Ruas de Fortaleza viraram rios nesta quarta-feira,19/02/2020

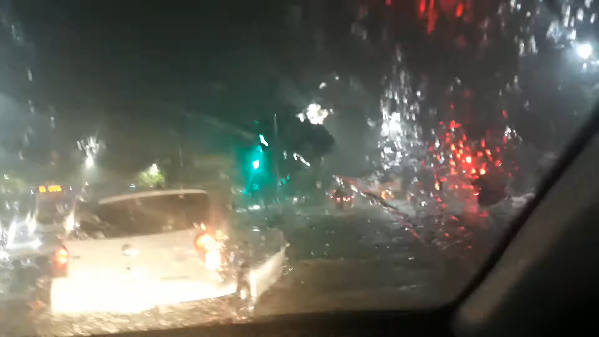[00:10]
Fortaleza virou Veneza hoje. Pode seguir esse branco aí que tu já tá saindo da...
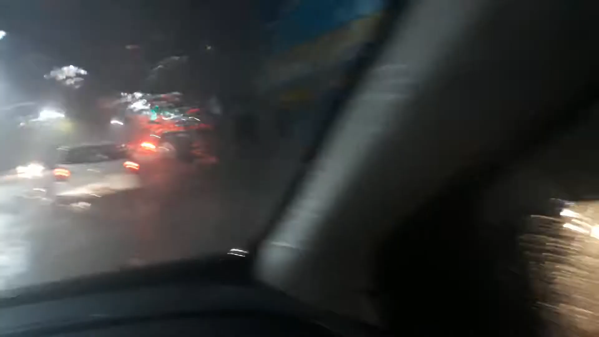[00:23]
A entrada é logo aí. Depois de cima. Olha lá a polícia ali. Aqui é, entrando aqui. Aqui ó. Nisso daqui. Aqui. Na primeira entrada.